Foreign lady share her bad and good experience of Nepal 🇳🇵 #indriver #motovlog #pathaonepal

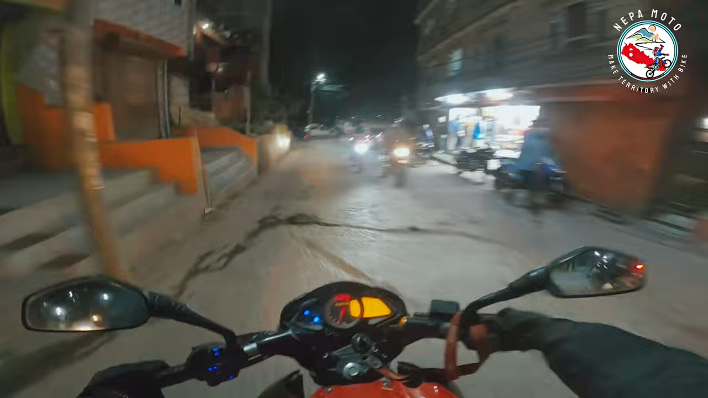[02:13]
It's very hard to ride. Yeah. Yeah. I mean, in Poland we also doesn't have like amazing roads, but we have traffic lights.